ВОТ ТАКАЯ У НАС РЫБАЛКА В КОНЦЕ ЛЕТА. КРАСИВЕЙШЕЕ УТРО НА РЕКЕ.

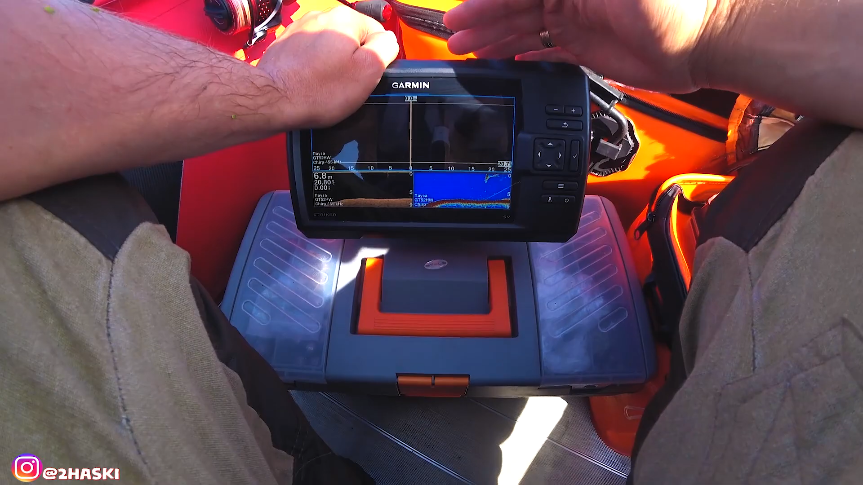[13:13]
Не знаю, видно вам, нет? Ну, вроде должно быть видно. Вот он, идет свал.
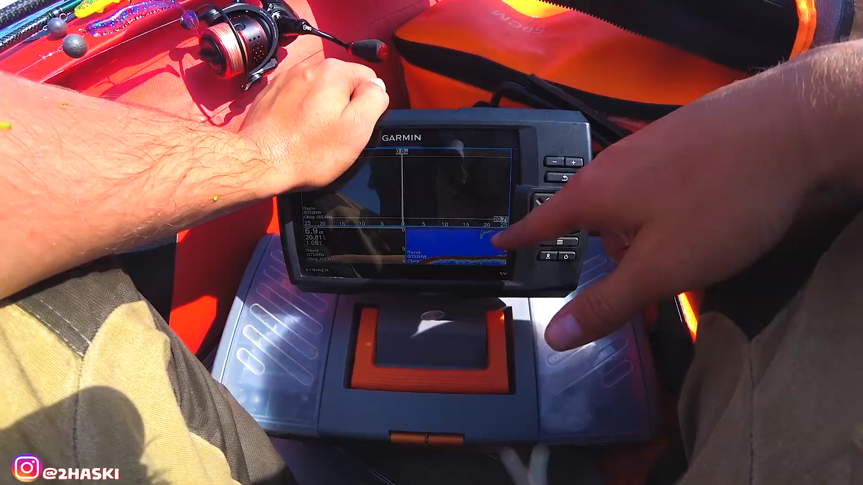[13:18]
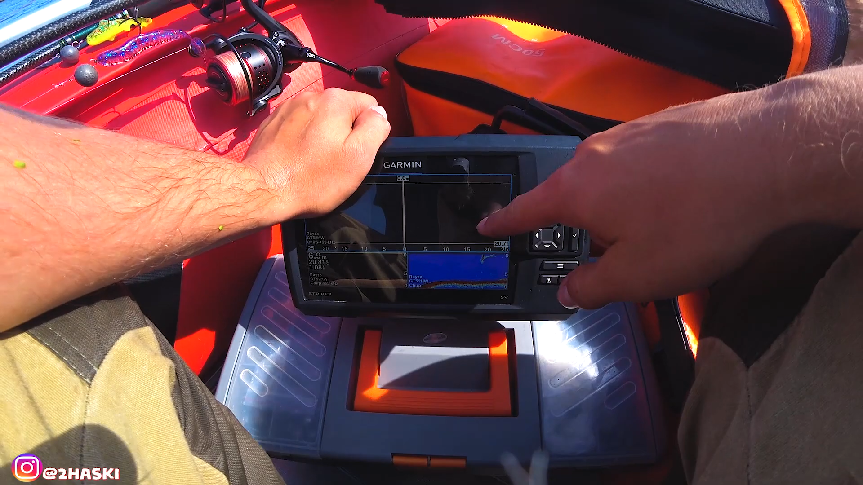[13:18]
И вот внизу него я прям вижу такие белые-белые точечки, вот как и в прошлый раз.
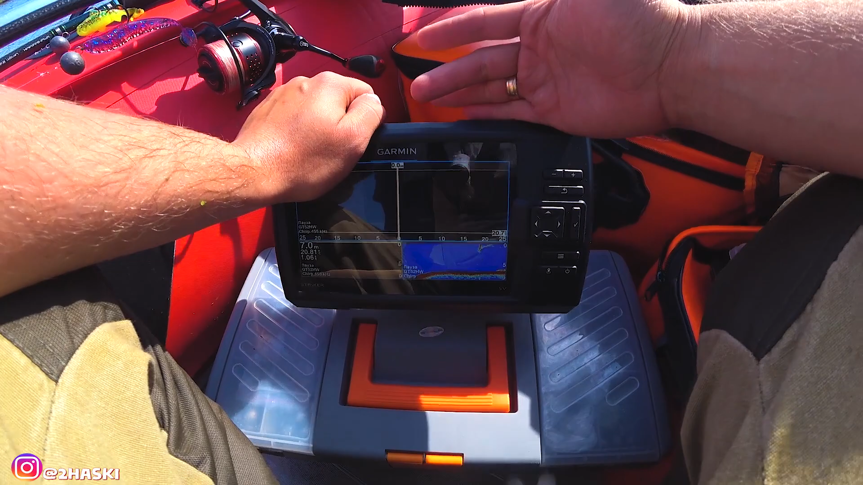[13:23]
Но их тут не видно, их прям вот на грани фола видно.
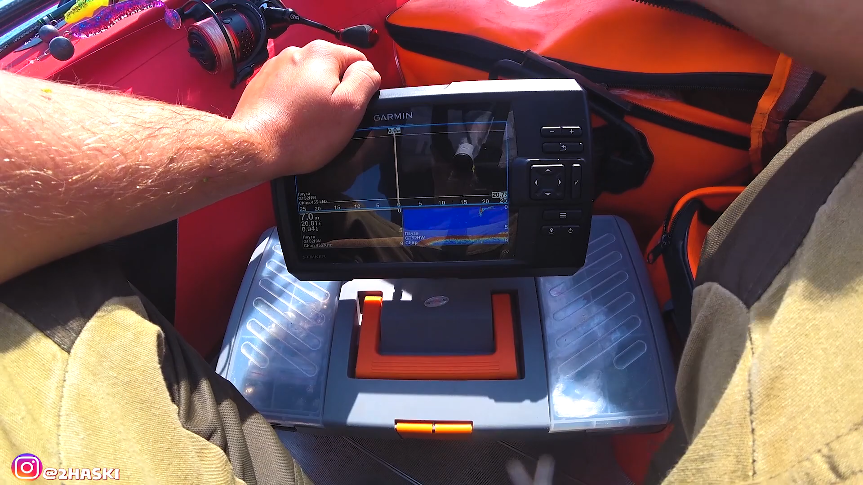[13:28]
Не знаю, может быть не рыба, может рыба. Посмотрим. Сейчас вот будем стали, получается,
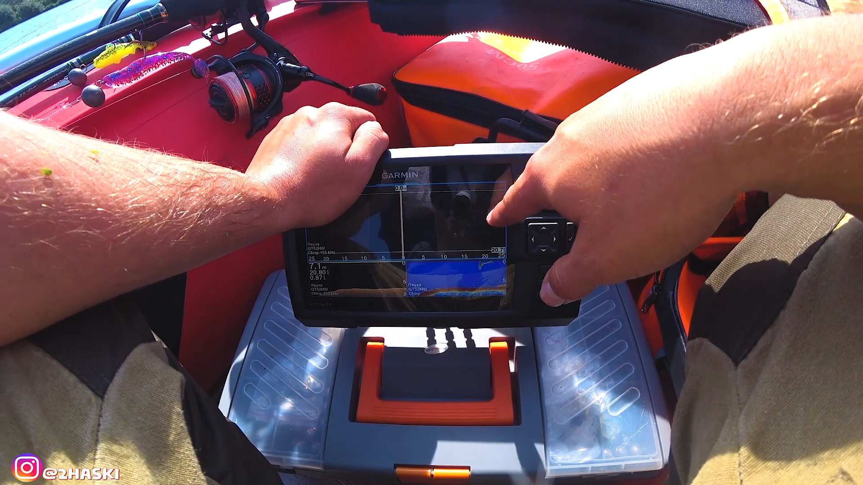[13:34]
чуть ниже этой бровки, злющей, да, вот этой вот.
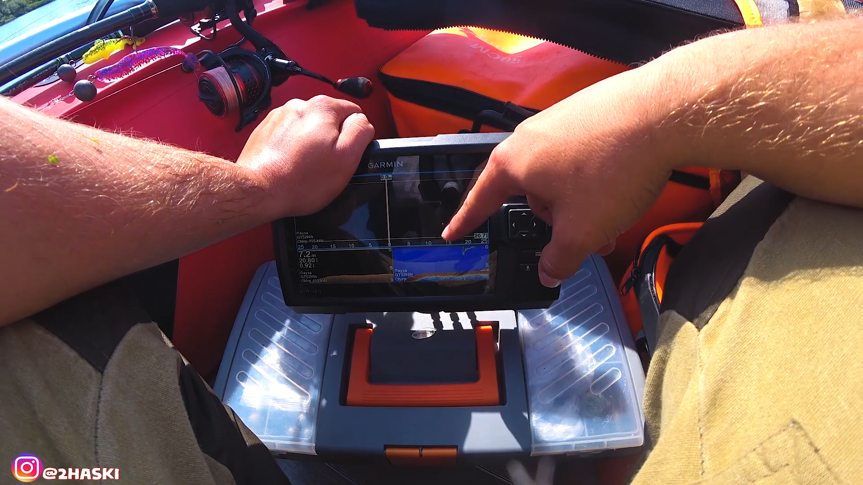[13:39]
Будем кидать, получается, вверх по течению, и у нас приманку будет сносить в этот свал, получается, в яму. Будем обкидывать этот момент.